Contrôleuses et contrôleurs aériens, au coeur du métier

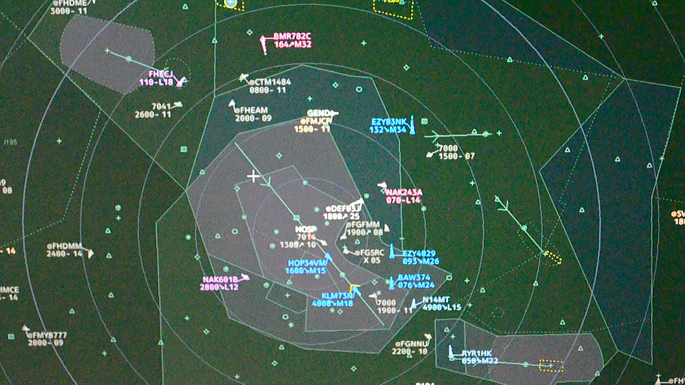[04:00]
Donc, pour faire ça, on utilise notre radar qui nous donne un certain nombre d'informations donc sur l'altitude de l'avion, sa vitesse, on a un petit vecteur vitesse qu'on peut utiliser.
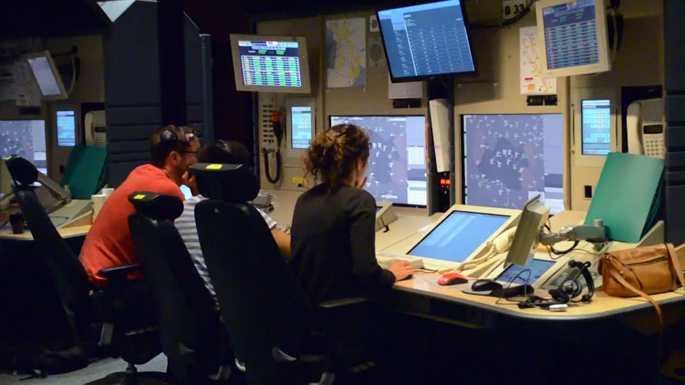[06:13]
Et en permanence, on est chargé de leur assurer une séparation avec les autres avions. Et donc là, par exemple, je vois que ces deux avions, qui sont en plus au même niveau,
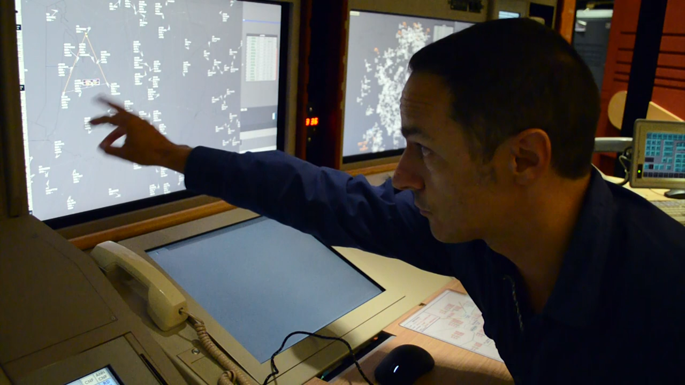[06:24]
donc il ne faudra pas qu'ils y restent, enfin qu'il se passe quelque chose. Si j'attends trop longtemps, et ben là, il y aura une séparation de 3 nautiques. 3 nautiques, ça fait environ 5 km.
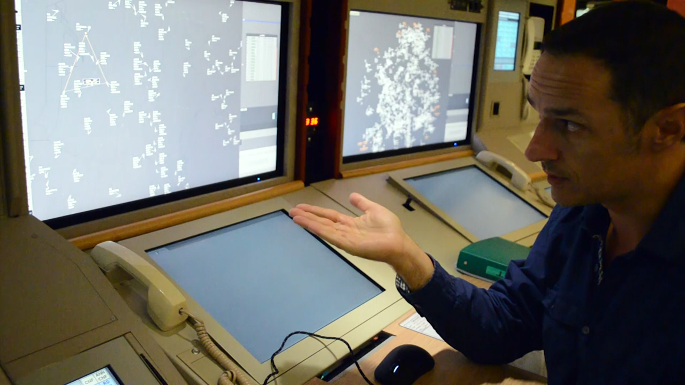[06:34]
Et donc, si on ne fait rien, c'est une séparation insuffisante. Il y a une chose importante, c'est qu'on est toujours deux contrôleurs par position de contrôle.
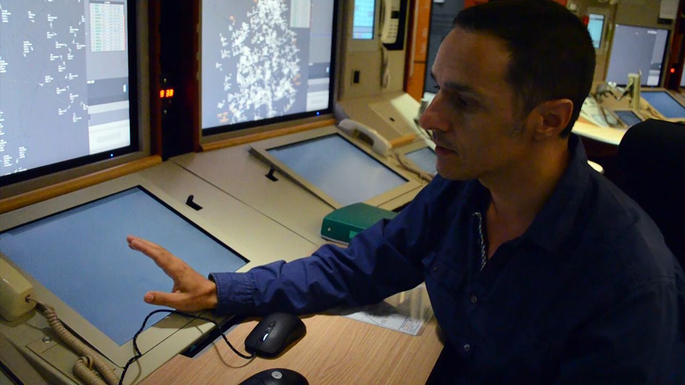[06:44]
Donc il y a le contrôleur radariste qui est physiquement à la position où je suis en ce moment, qui parle directement aux avions avec un micro et qui échange avec les avions. Et donc là il y a une position juste à côté qui est la position organique. Donc ça s'appelle la position organique.